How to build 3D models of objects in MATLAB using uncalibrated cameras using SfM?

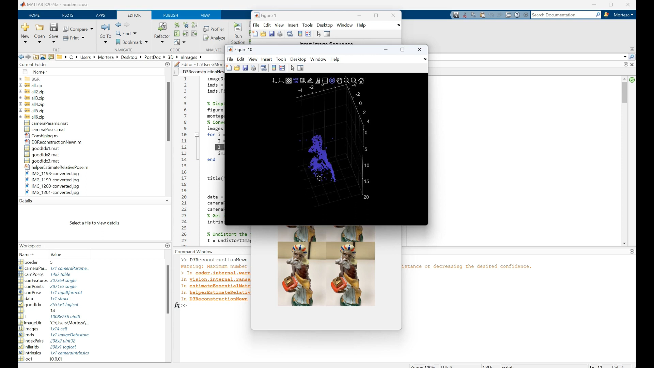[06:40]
These are the images that are being used and you could see that this is the 3d model and these are the camera poses. This is where the camera was located with respect to the object. But I want to just see this 3d model.
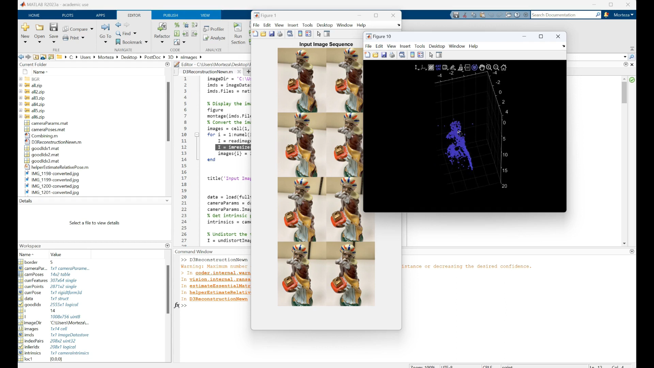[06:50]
We can see that this is the beard. This is the hat. This is the body of the sculpture and this is the thing that he's carrying. So very well done. When you go to the MATLAB website you would see that this script has been performed on a sphere.